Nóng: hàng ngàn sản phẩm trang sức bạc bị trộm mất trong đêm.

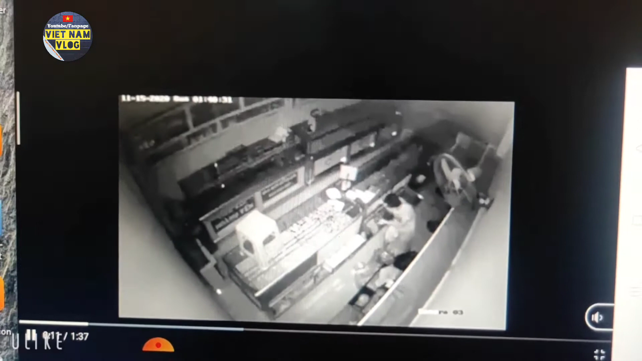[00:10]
Chúng ta đang xem clip kẻ gian đột nhập vào tiệm bạc ở phường Thới An, quận 12 thành phố Hồ Chí Minh nha các bạn. Lấy đi số nữ trang trị giá 1,2 tỷ đồng nha các bạn.
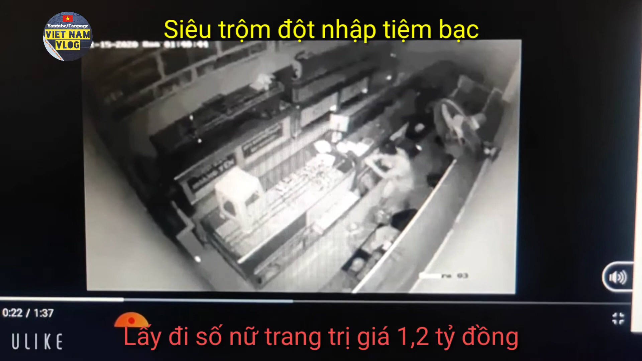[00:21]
Hình ảnh camera ghi lại vào lúc 1 giờ 43 phút ngày 15 tháng 11, một người đàn ông đã đột nhập từ mái nhà, lấy đi 3.000 mặt dây chuyền, 1.000 chiếc lắc tay vòng tay và 360 lắc bạc nha các bạn, cùng 11 triệu đồng. Tổng trị giá tài sản bị trộm là 1,2 tỷ đồng nha các bạn.